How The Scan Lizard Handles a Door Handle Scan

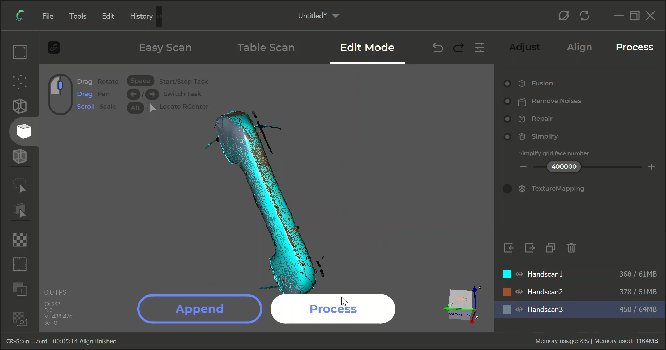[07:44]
because the little drop down window is in the way but now that it's out of the way you can see that it did a pretty decent job